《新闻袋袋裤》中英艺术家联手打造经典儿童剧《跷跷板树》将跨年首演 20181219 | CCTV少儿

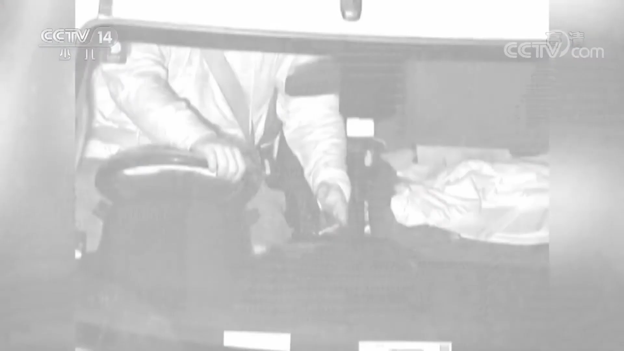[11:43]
子眼共抓拍到11000名边开车边用手机的司机